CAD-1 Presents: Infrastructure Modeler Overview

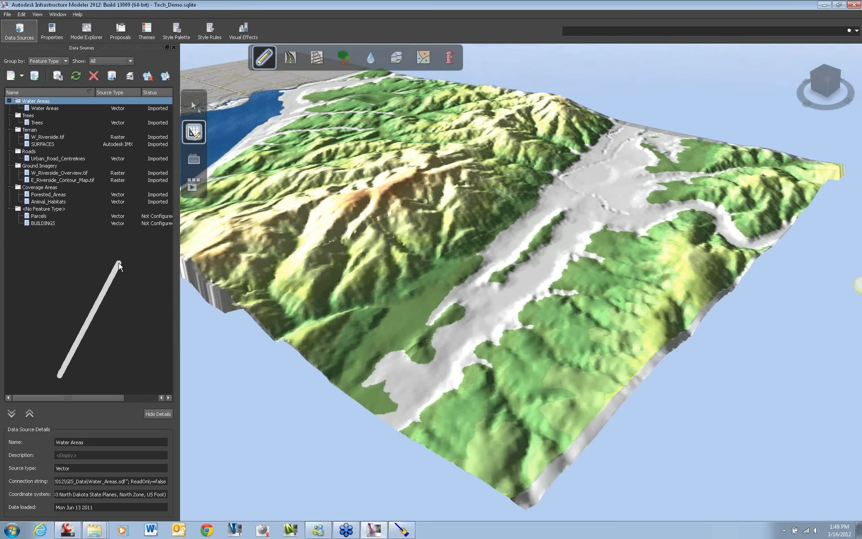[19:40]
I want to avoid forested areas. So I'm going to turn on the display of these. So I'm going to go to my Model Explorer, and up here I've got my base model. So this is the stuff that I referenced in, that data that I brought in. And what I want to do is I want to manage the layer of visibility. So I can turn things on and off. And as you can see, my forested area and my animal habitats right now are set to not display. So I'm going to go ahead and turn both of those on, as well as my urban road center lines. Apply that.
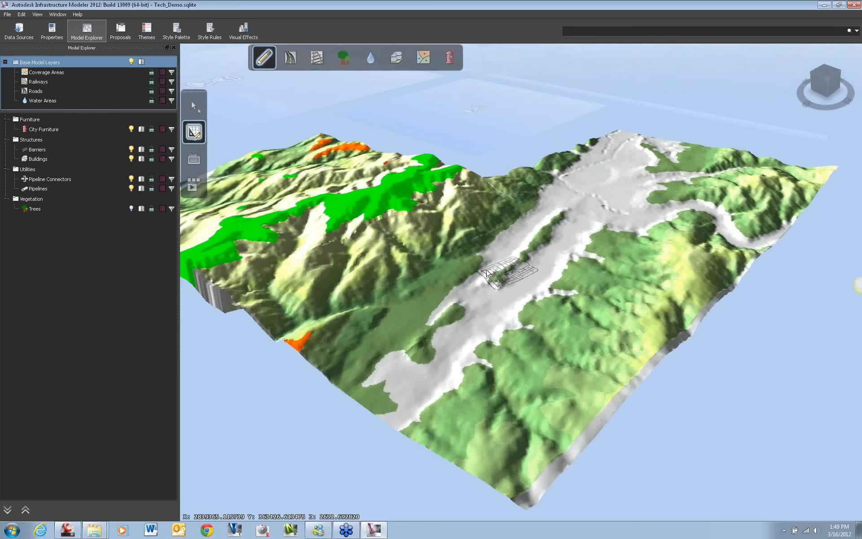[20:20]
And now you'll be able to see my animal habitats, my forested areas, and things like that. So now as I'm planning this road over the hills, I know where to avoid.
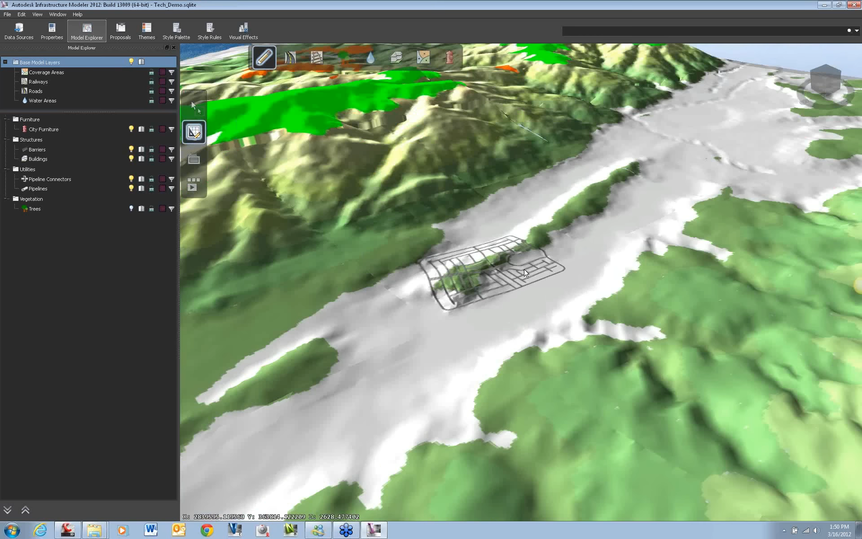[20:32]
And here you can see I've got my road center lines. All right, so that's where the buildings are, the road is going to be.
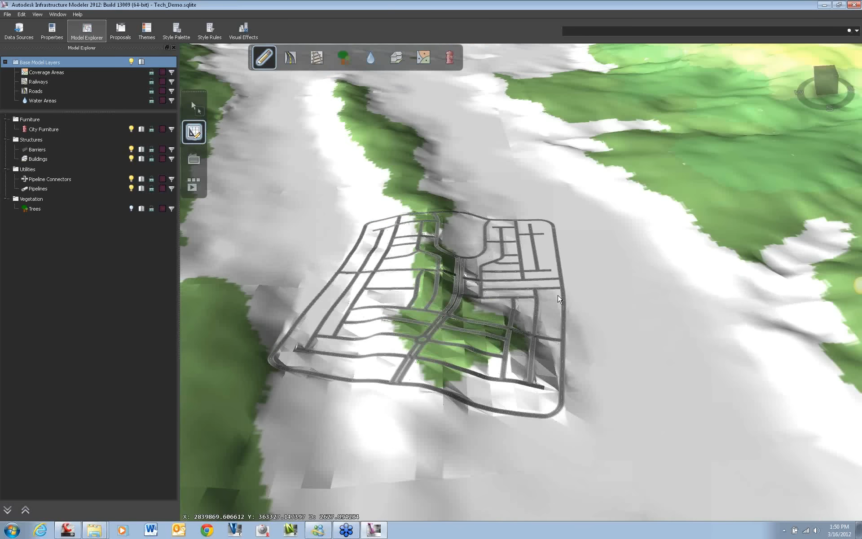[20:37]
Actually, I probably should left that off for now. Let me go ahead and turn that back off.